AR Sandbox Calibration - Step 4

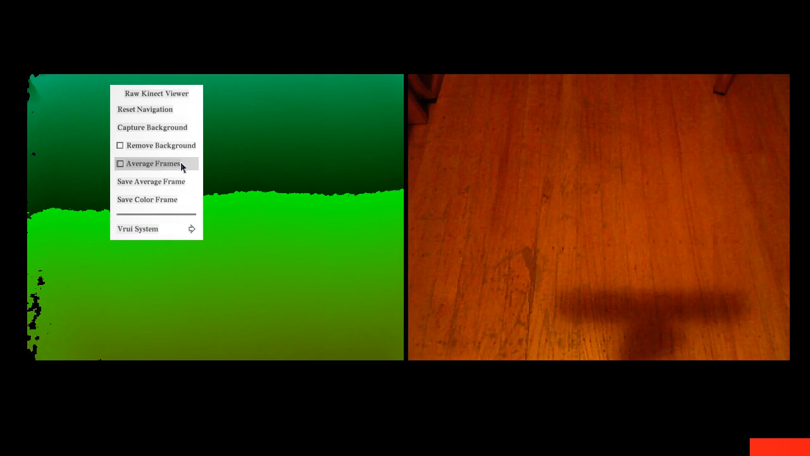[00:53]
Now, in this case, I'm not looking at the sandbox but at my floor, but that's pretty irrelevant. And the first step for that is we need to calculate an average depth image. So I'm going to the main menu and say average frames. And then the camera will calculate the average of about 50 frames it takes right here. And then the next step is to use a plane extractor tool to select a subset of this entire image and then to fit a plane equation to that. In this particular case, we don't want to take the chair into account here and the door over here. So in order to do that, I need to make a plane extractor tool. And here I'm going to attach that to the one key.
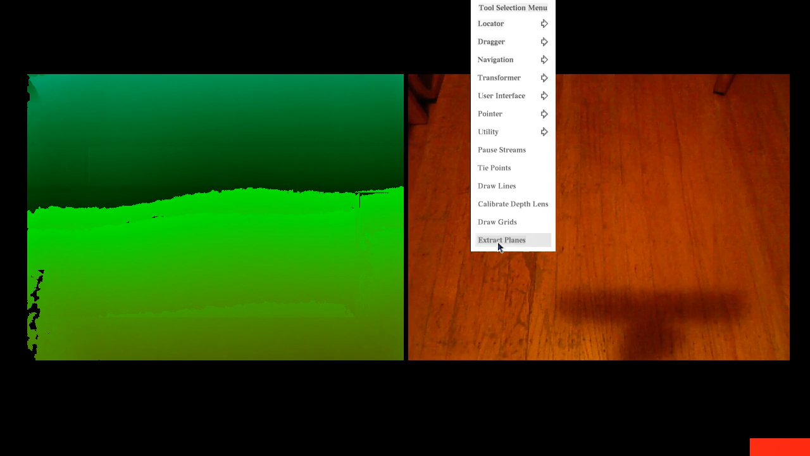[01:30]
It's arbitrary, but I'm going to go with that. So I'm pressing and holding one and then select extract planes from the tool selection menu, let go. And now the one key will draw rectangles in depth image space. So I'm going to do that, make sure that I'm not capturing the pieces that are not part of the ideal surface. So I'm going to start here, press and hold one. That allows me to drag a rectangle. So I'm just going to drag the rectangle all the way down here, let go of one, and that was it. So now the program prints out the equation of the plane that I just selected to the
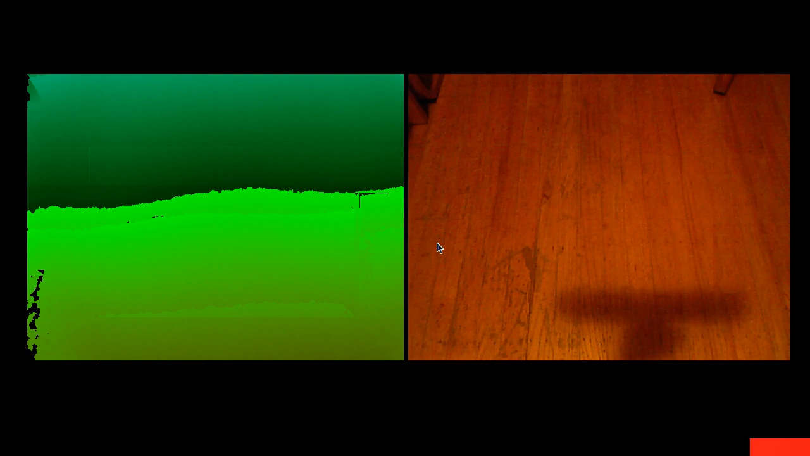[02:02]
console and it prints it out in two different coordinate systems. The first line it prints is the plane equation in depth image space and we don't want that. We want the second line, which is the plane equation in camera space. And if I read it out here, so in my particular case, the first three numbers are minus 0.03, 0.44 and 0.90. That's the orientation of the plane. In my case, the 0.44, 0.90 indicate that the camera is at an about 30 degree angle from the vertical.